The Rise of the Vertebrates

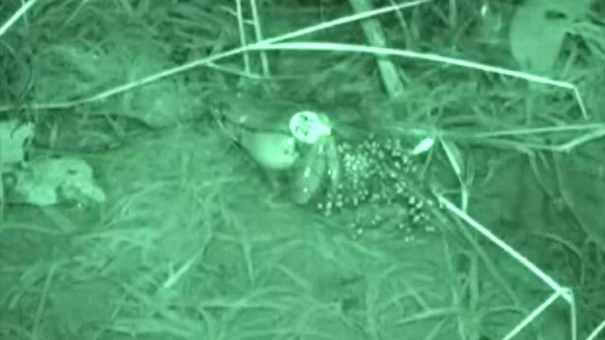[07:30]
The other aspect is that their gametes are not protected from desiccation either, nor are their embryos. So the sperm and eggs are released into the environment for external fertilization,
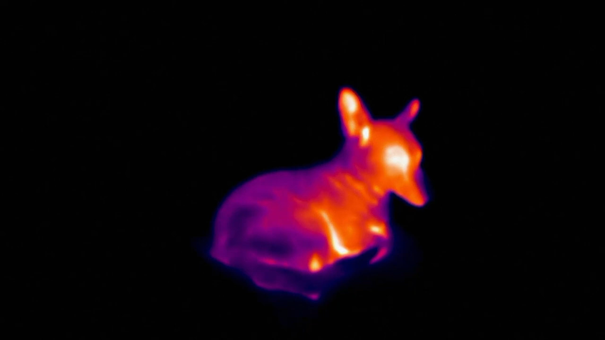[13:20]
like this seen through an infrared camera. This is one way for them to see prey animals at night as they're glowing in their infrared profile.